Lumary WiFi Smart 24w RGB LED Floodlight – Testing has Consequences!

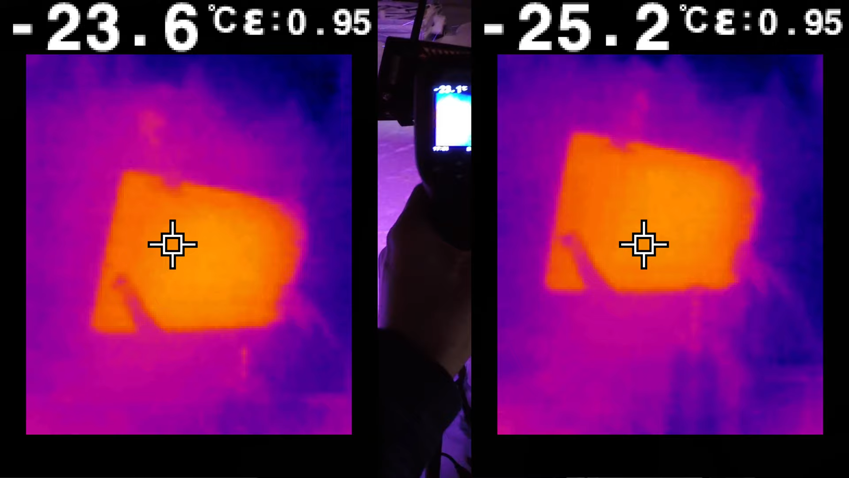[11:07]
and minus 25.2 which is about minus 13 Fahrenheit on the back of the light.
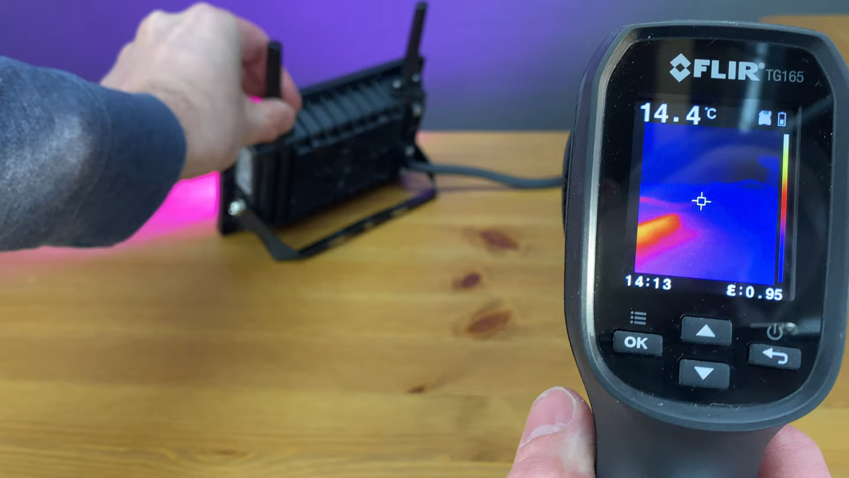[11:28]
On screen: spot 14.4°C
The back of the light is showing a temperature of 40 degrees Celsius which is about 104 Fahrenheit.
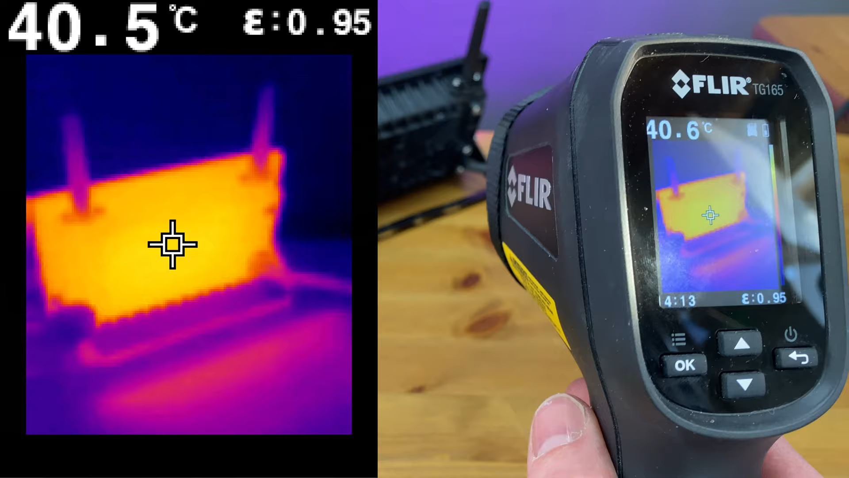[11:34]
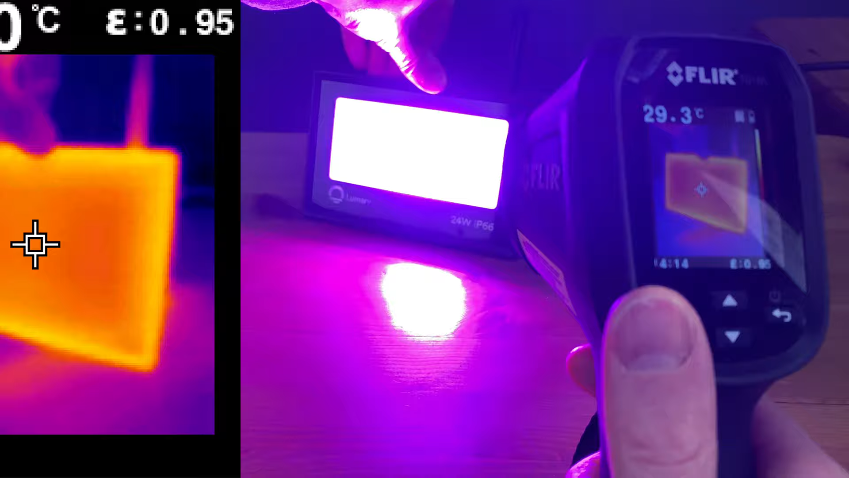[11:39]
On screen: spot 29.3°C
When we flip the light around to the front it's just shy of 30 degrees Celsius or 86 Fahrenheit. All right guys so it's a few days later and it's even colder outside now.